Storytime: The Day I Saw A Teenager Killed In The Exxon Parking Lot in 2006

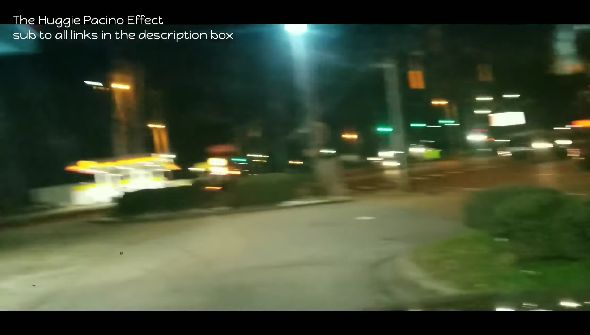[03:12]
Right here is where the car comes into the parking lot. Right there. They come into the parking lot right there. The individual was at this gas pump right here.